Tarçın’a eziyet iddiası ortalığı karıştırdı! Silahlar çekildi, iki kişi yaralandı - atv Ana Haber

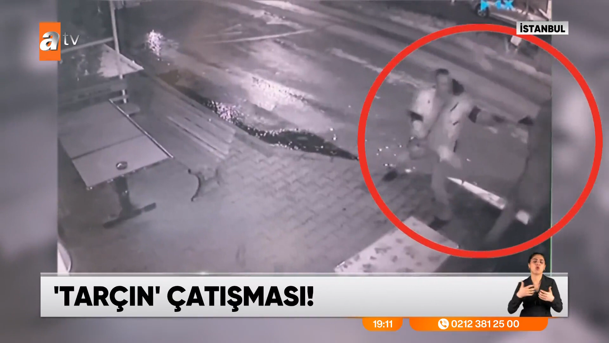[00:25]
Silahların çekildiği o kavganın adresi İstanbul Kağıthane'ydi. İşte o silahlı kavganın sebebi mahallenin maskutu tarçındı. İddiaya göre Murat Çelik'in tarçına yapmadığı eziyet kalmamıştı.
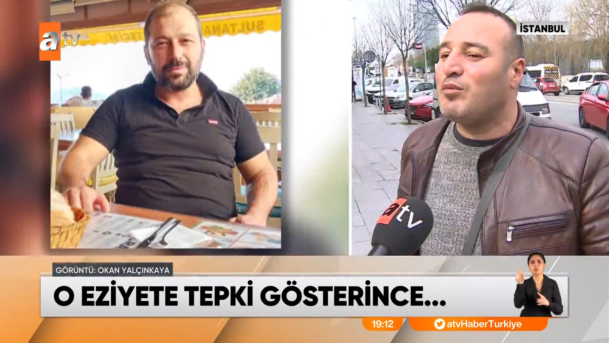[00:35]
Sen dedin bak bayvana demir şubukla vurmuşsun, sopayla vurmuşsun, sandalyeyi fırlatmışsın, şişeler fırlatıyorsun.
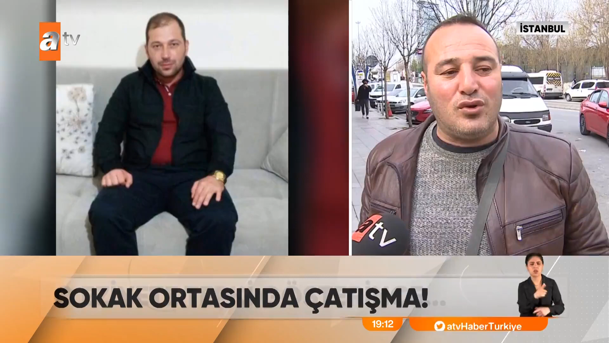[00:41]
Gördüğün yerde tekme atıyorsun. Bu sebeple de Mustafa Şahin'le aralarında tartışma çıktı. İşte ne olduysa o tartışmanın ardından oldu. Gitti silah aldı geldi. Geldi benim görüntüsü ateş etmeyi öldürmeye başladı. Benim de arabam da benim de arabam burada. Ben de silahımı aldım.
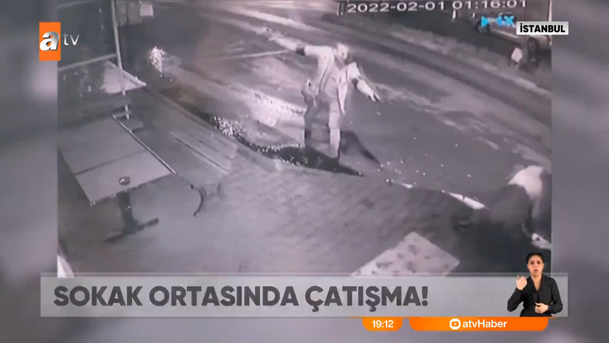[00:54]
Mustafa Şahin'in de karşılık vermesiyle ortalık bir anda karıştı, çatışma çıktı. Görü görmez bana 6 tane mermi attı zaten.
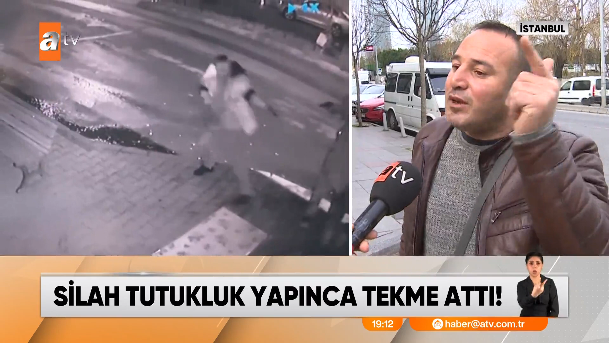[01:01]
Buradan 4 tanesi geçti. Çıp çıp çıp. Ben ateş etmeye kalktığım sırada zaten 2 tane de mermi atmış bana. 30 saniyelik bir olay bu. Sonra ben de ateş etmeye başlayınca bu sefer taksuzanlık köyüsünden mevzu alıp ateş etmeye başladı.
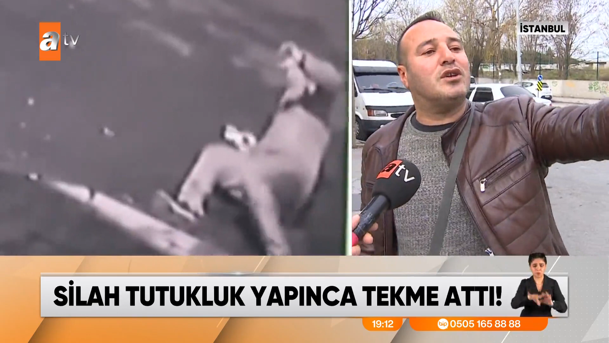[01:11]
Kurşunların isabet ettiği Murat Çelik kanlar içinde yere yığıldı.
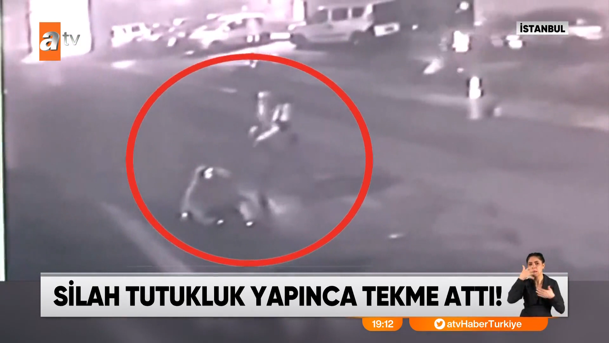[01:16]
Hasmi ise silahı tutukluk yapınca yaralı halde yerde yatan Murat Çelik'e tekme atmaya başladı. Bir insan seni öldürmeye kalkarsa ne yaparsın?